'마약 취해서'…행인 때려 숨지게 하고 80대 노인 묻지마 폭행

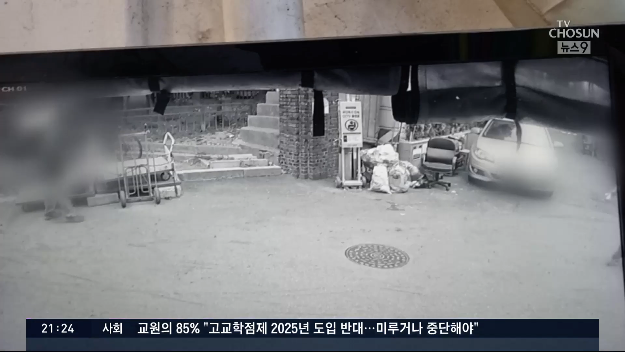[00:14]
건장한 남성이 지나가던 노인에게 다가가 갑자기 발기질을 합니다.
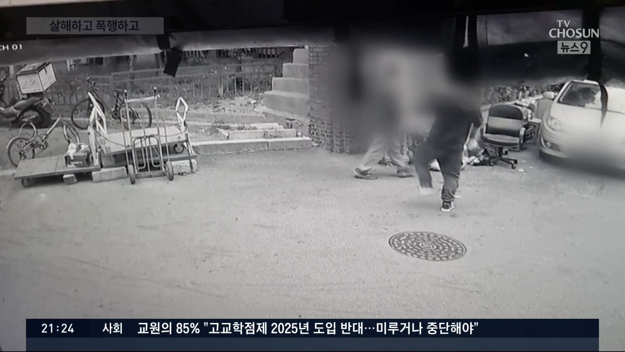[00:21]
발로 차고 주먹도 휘두릅니다. 무차별 폭행당한 남성이 길바닥에 쓰러져도 폭행은 1분 가까이 이어집니다. 피해자가 더 이상 못 움직이자 주머니에서 소지품을 챙깁니다. 새벽 5시 50분쯤 서울 구로구의 한 공원 앞에서 40대 남성 A씨가 길 가던 60대를 때려 숨지게 했습니다.